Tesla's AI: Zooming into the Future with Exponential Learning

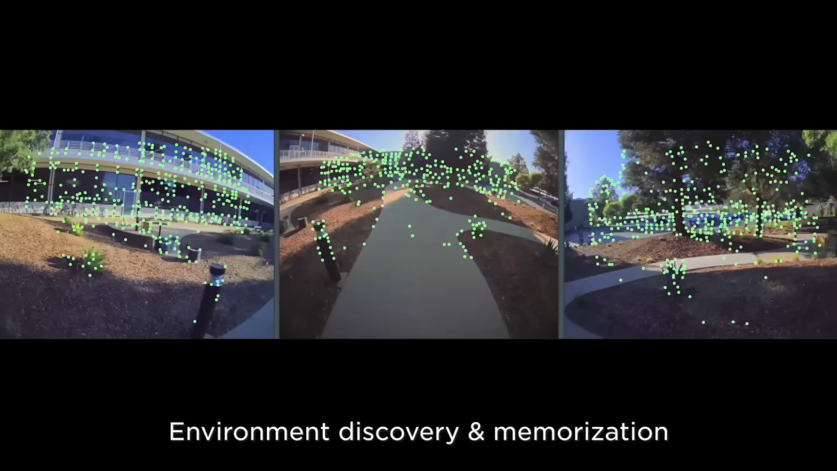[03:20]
So Tesla's AI is crafting a world from data. What's astonishing is that Tesla's AI uses fleet-scale autolaboring to reconstruct entire scenes based on video data from multiple trips in the same location.